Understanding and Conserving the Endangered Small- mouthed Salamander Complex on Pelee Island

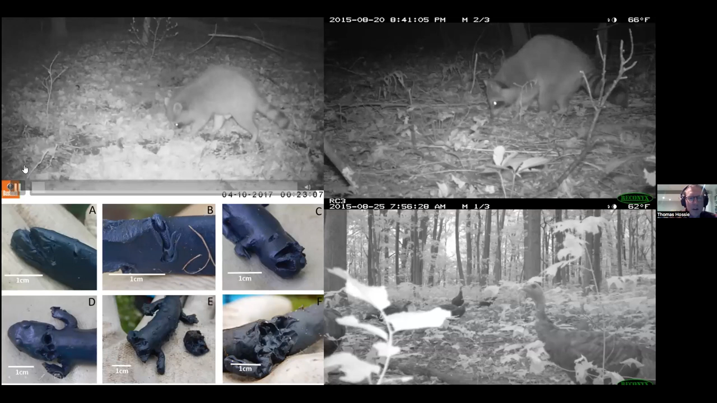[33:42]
clay models um so yeah the the clay models were attacked by uh both raccoons as well as turkeys um and we can actually tell who the predator was because we can find fragments of these models with the bite marks and one of the neat things about that is that we can also